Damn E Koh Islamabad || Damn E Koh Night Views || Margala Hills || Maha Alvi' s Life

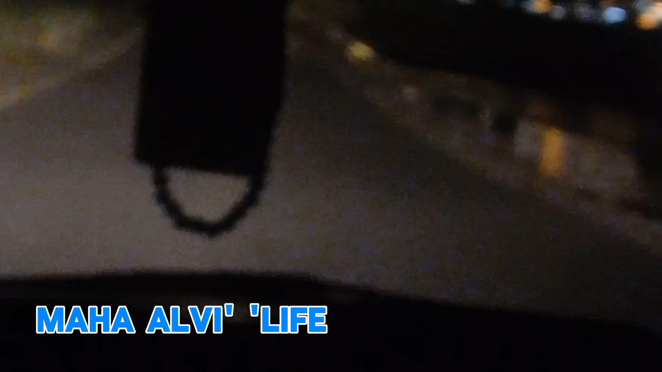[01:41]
ایسے جیسے آسمان پہ ستارے چمک رہے ہوں تو یہ لائٹس بہت اچھی لگتی ہیں پہاڑوں کے پر چھوٹے چھوٹے سے گھر بنے ہوتے ہیں اور ان کی لائٹس بہت اچھی لگتی ہیں